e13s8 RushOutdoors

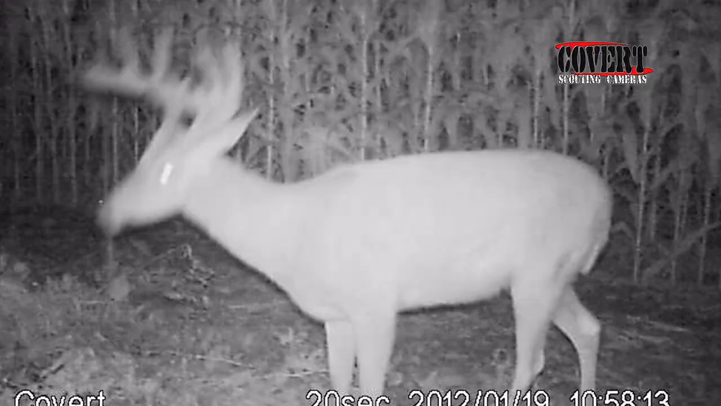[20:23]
This week we feature a video sent in by pro staffer Keith Bartholomew, a great looking velvet buck. Not only do coverts take great pictures, they also take great video.